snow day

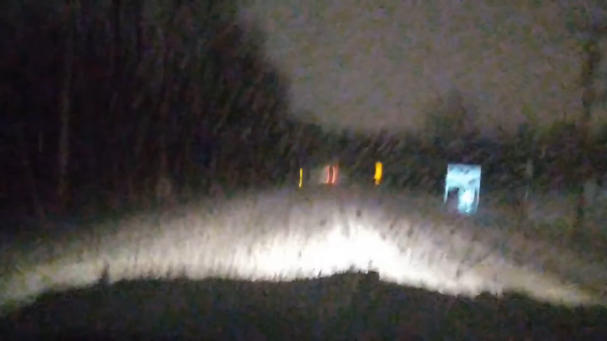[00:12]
We're going to see what the roads are like. They look like a... It's a good thing you have a four wheel drive truck.
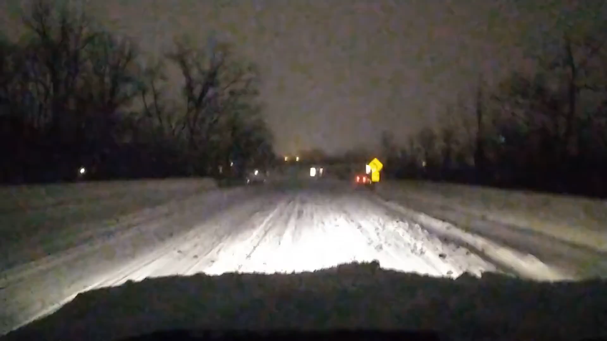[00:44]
It's worse out here than I thought it would be.